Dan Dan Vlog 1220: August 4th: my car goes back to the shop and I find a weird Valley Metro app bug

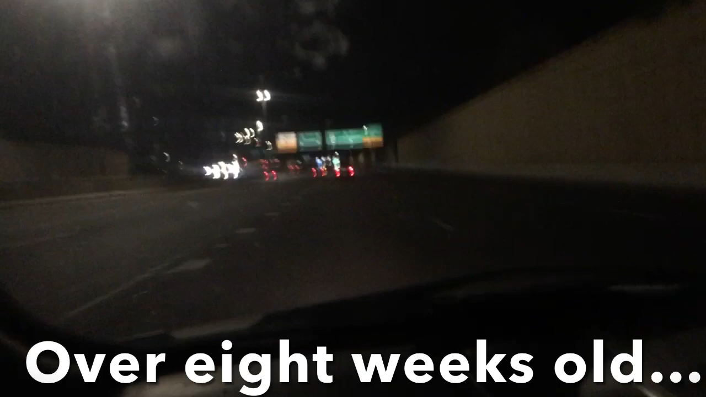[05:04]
In that segment... So nice to be driving on this freeway, by the way, and changing lanes, going with the flow of traffic so I'm not an obstacle and a road hazard. Because, yeah, right now, I mean, I know the speedway is 55, but I'm doing... And I'm not doing a whole lot over it, to be honest. I'm doing about 62. But, yeah, it's really nerve-wracking getting over to this lane when everybody's doing, you know, between 60 and 70, and I've got to maintain 52 so I don't get a negative driver score.